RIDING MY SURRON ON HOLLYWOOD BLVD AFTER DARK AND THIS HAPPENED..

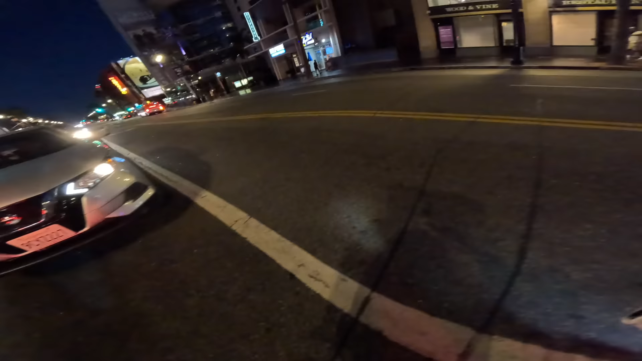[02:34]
in la there's obviously you know like there's some there's some dark
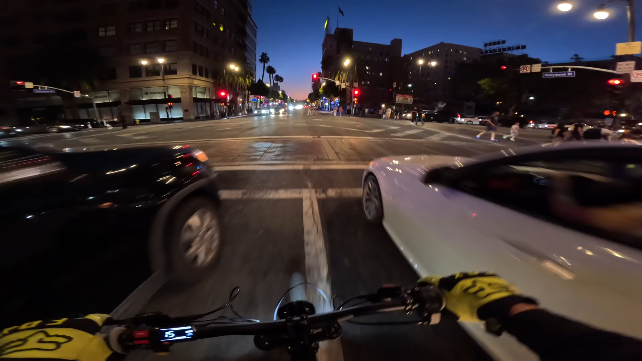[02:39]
neighborhoods out there right there's some bad neighborhoods where you don't want to go but by and large hollywood is uh as far as a place where you would just think that everything is going to be nice and sweet it's not it's really not it's not that sweet out here man it's it's actually pretty sketch uh but anyways you know we're gonna we're gonna play things by ear we're uh he should be actually right around here we're gonna get to hollywood and highland which is straight ahead
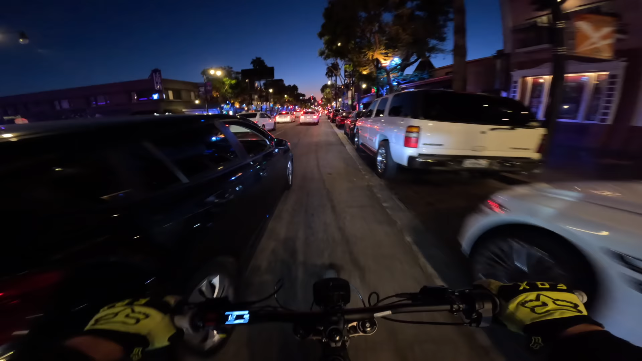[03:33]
cruising to it as i was getting off the freeway and parking but i really have no idea where they are going um i don't like going through this lane because you can get doored doored is when you're going down this is like the quote unquote bike lane you know as typical in la there's no actual bike lane i'm not saying that the surround should be in one but there's not one in the first way so you know thankfully that's probably i don't have to worry about but even if there was one people open their
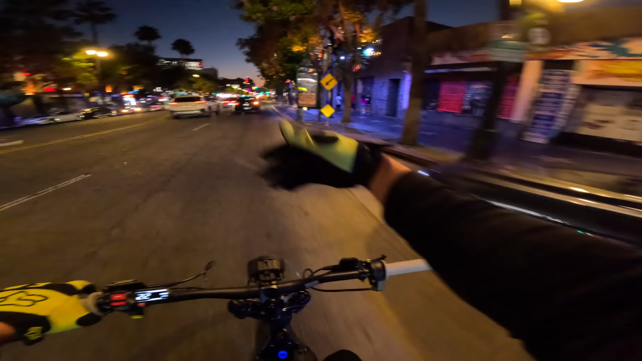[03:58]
doors and they uh yeah will uh take you out completely if you're rolling down uh the uh the bike lane i call it the suicide lane because the bike lane is just
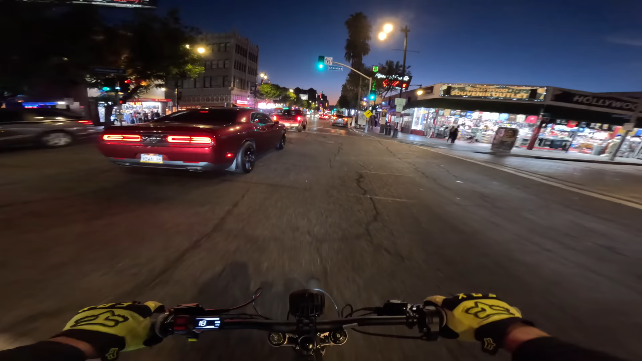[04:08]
yeah it's there's no yeah good luck uh it's just as dangerous as riding in the street there's very little benefit to ride in the quote unquote bike lane in la because you get attacked
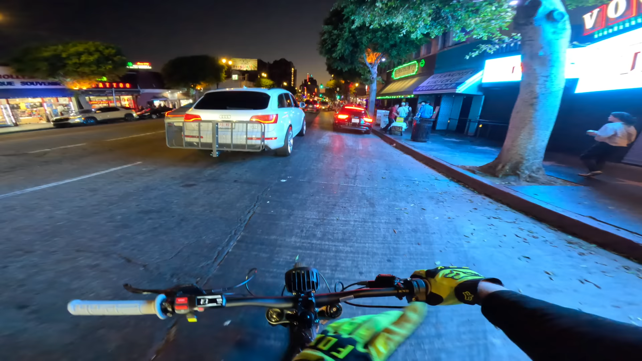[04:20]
from both sides if people open the doors getting in the cars and there's people there's so many ubers in the city that they'll just stop and then people will jump out and either way you're you're screwed right you're gonna run into someone either way so uh your best bet is to just get through the traffic the best way you can and try to not crash which is what i try to do pretty much every day anyways hopefully you guys have been taking in the scenes as i've been riding and talking there's a lot going on in hollywood tonight as in every night same you know not a single night that goes by out here
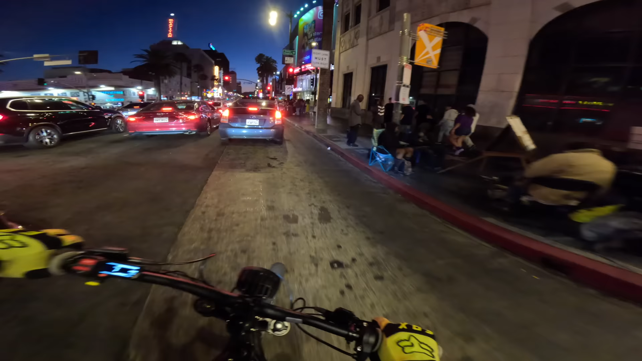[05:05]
a cool cat man he's a bmx rider he's been he's been uh he's been showing love since the early days so shot bam
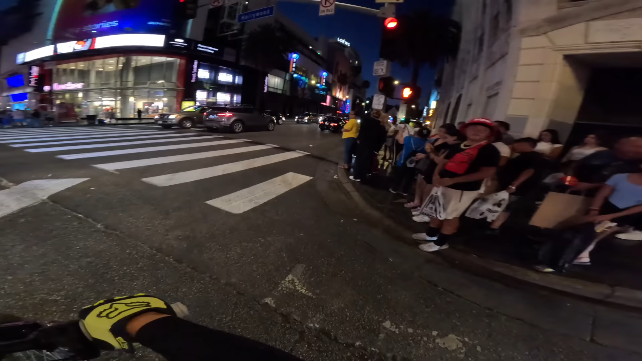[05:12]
he's doing what he's doing look at all those people out here holy crap i just realized there's a ton of people out here yeah a little bit of sensory overload for me in uh in hollywood but you know we're out here we're doing the dang thing we're gonna chill for a little
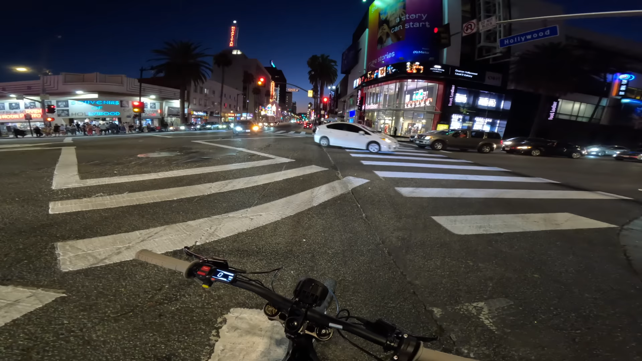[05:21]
bit so hollywood and highland is right in front of us we're gonna stop uh somewhere around where that car's parked and then
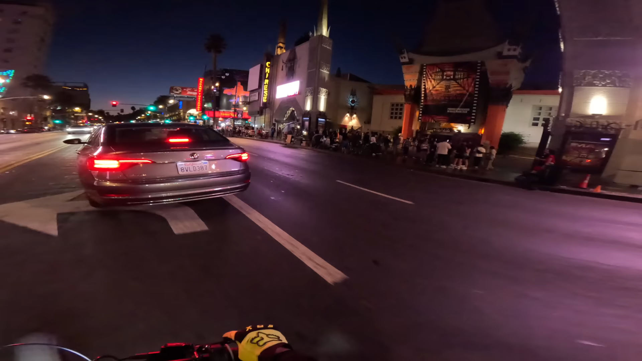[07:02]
there's the chinese theater absolutely packed i won't be down to come and do a couple more videos here soon but like i said
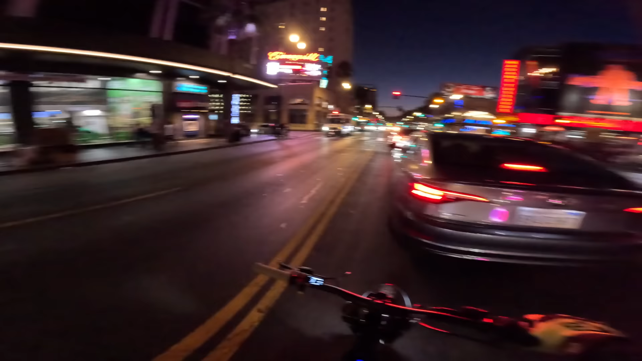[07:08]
if you guys want to see more let me know in the comments we're spinning around we're catching up with dan the man right now i know a shortcut
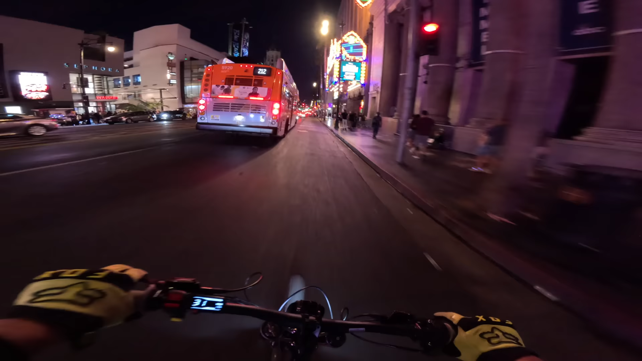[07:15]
we got to go up right through here and there should be an alley i think it's right here
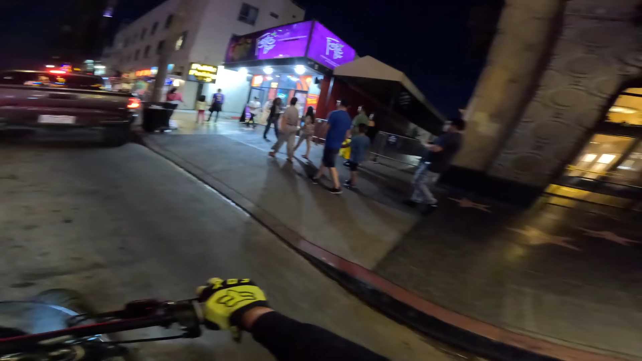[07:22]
yeah no it is right here let's swim around the tacoma and then cut through here
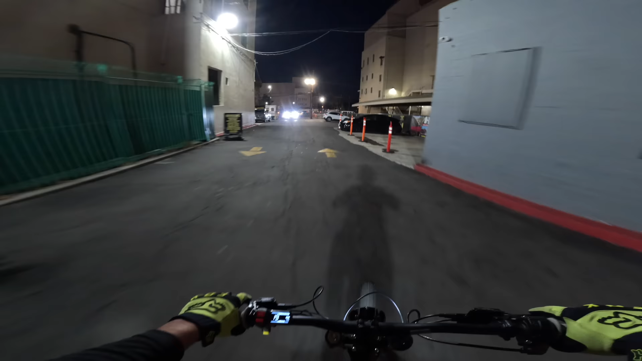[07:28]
oh someone did a rush no bueno okay this is the parking lot that we usually meet up at for a ride out that we do it's called 4130
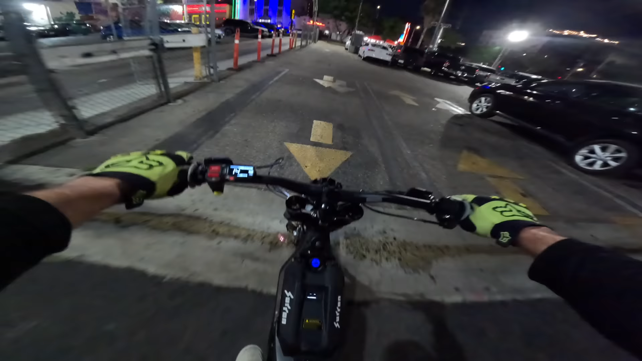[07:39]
so if we are talking about the same parking lot there he is
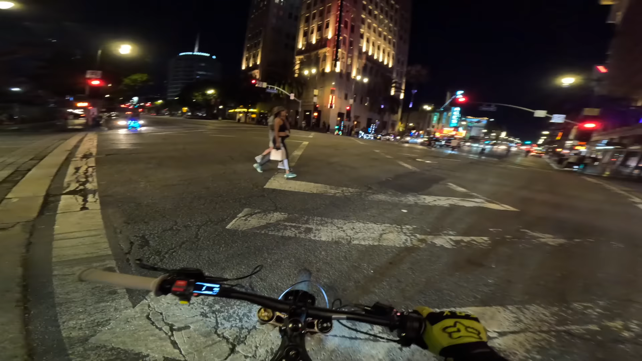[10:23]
then the man's gonna catch them then we have this i mean hey i think this is the ride that comes from venice if i'm not mistaken this is another e-bike ride maybe i don't know i see some e-bikes so i see why you come to hollywood so much
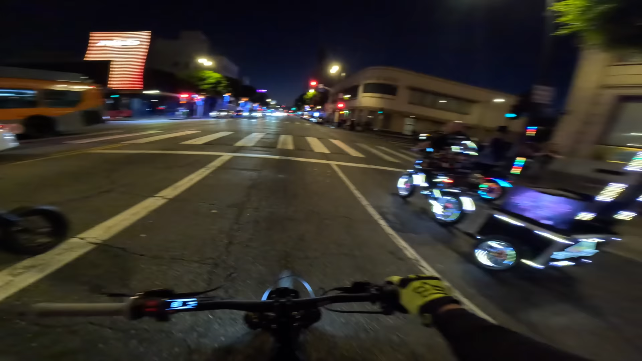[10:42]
i see why you come to hollywood so much dan is out of here bro i'm trying to get there okay i think it was on highland take a ride on highland all right okay we're taking a ride on highland dan the man is leading the way shredding down hollywood boulevard i can't lie it's actually pretty fun out here i thought it would i thought it'd be crazy i thought it would be like a straight up bizarro fest but it's actually